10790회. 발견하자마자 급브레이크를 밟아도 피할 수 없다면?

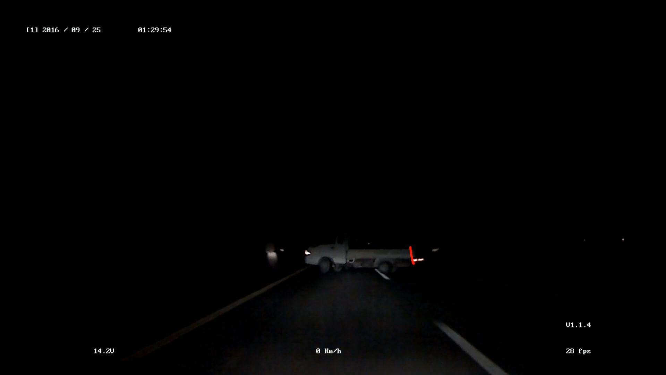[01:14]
아니면 뭔가가 블박차가 좀 흔들려서 그러는 걸까요? 영상이 너무 흐려서 비상등을 켜고 있는지 아닌지 명확치 않습니다.